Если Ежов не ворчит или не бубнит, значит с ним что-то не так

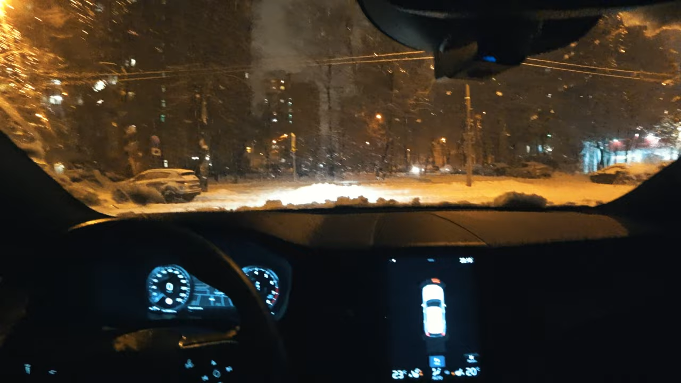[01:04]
Все в снегу. Хорошо, я постараюсь поменьше акцентировать внимание на погоде, но она действительно херовая.